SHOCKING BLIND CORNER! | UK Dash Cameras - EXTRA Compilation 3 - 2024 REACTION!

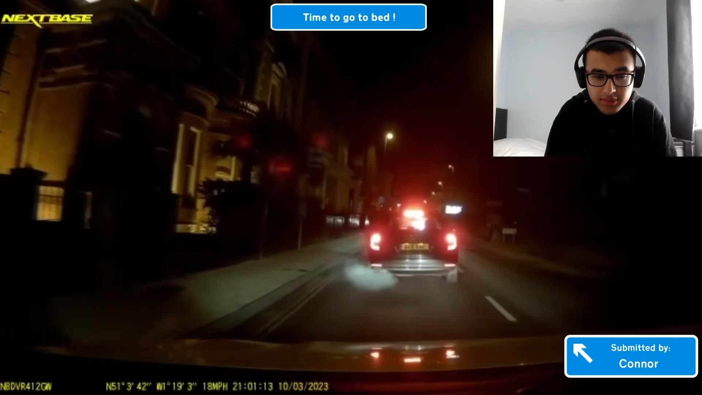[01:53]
Oh, yeah, he's definitely, uh, he's definitely high right there. He's definitely high or had one, drinked one beer too many.